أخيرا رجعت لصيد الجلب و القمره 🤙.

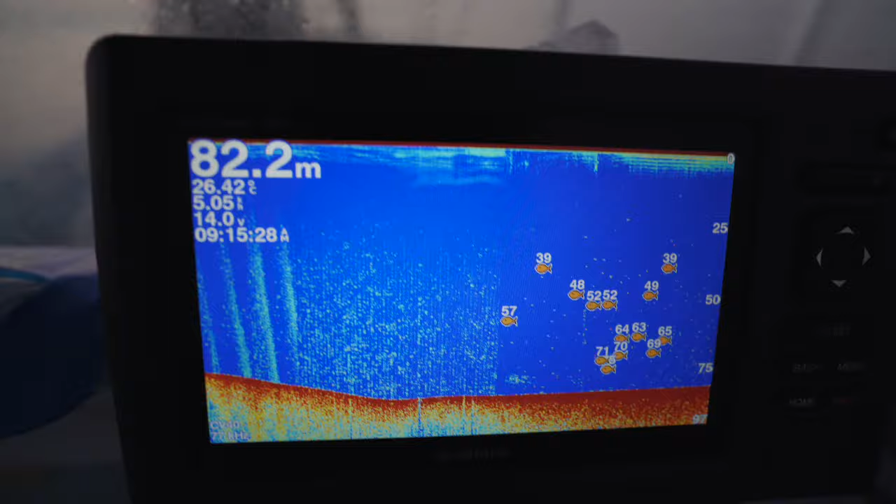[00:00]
On screen: depth 82.2 m
طيب حاليا هذا في بحر غنية الثمانين هذا الحرف
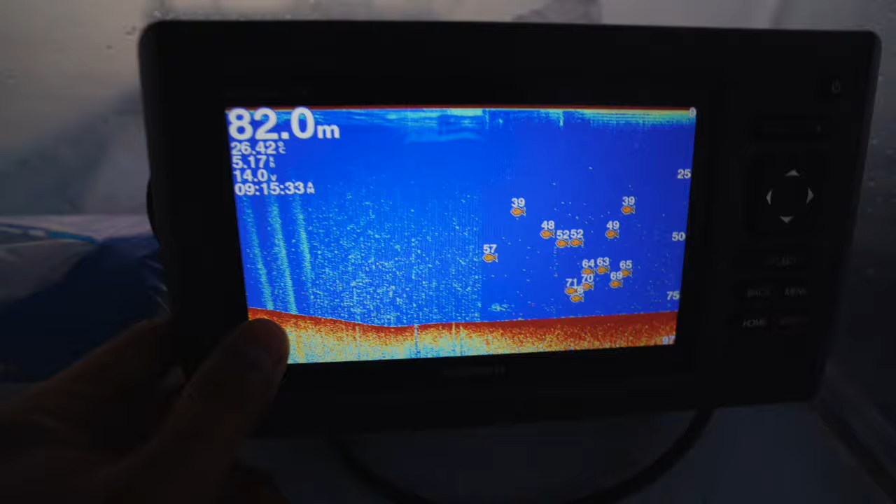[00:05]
On screen: depth 82.0 m
وهنا حثرة وهذه الطينة
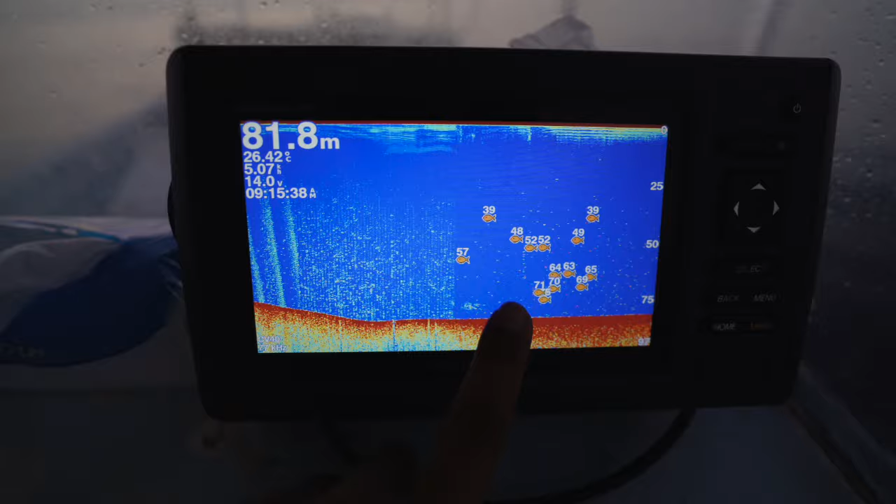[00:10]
On screen: depth 81.8 m
واليوم حنا هنجلب في حثرة زي كده ماهو حرف ولاهو
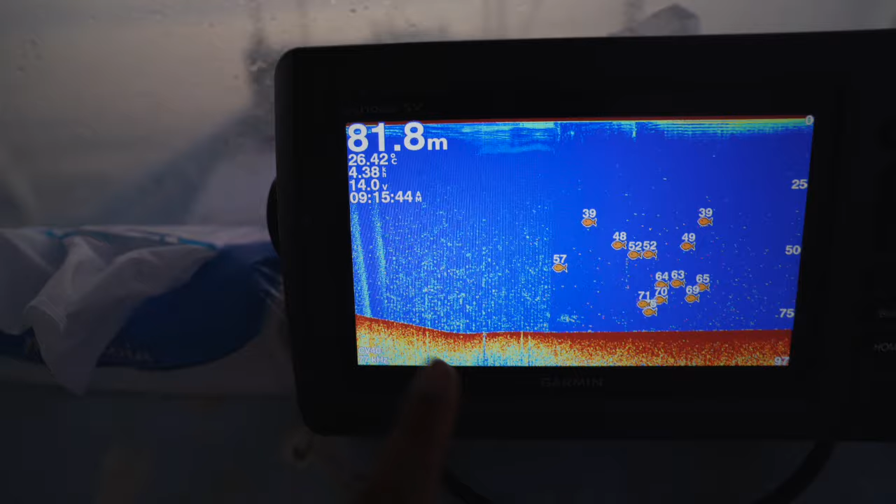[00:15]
On screen: depth 81.8 m
طينة هذه اللي في النص هنا موجودة هنشتغل عليها ان شاء الله
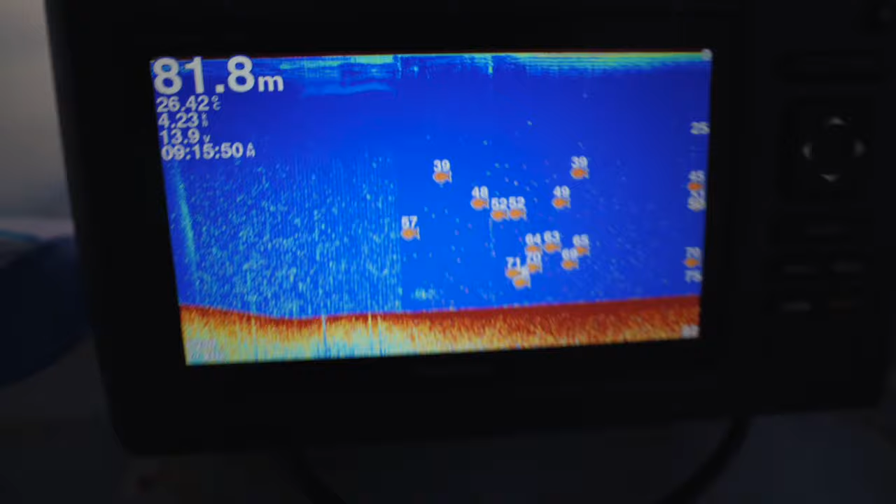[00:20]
On screen: depth 81.8 m
ما شاء الله تبارك الله زمان على الجلب والله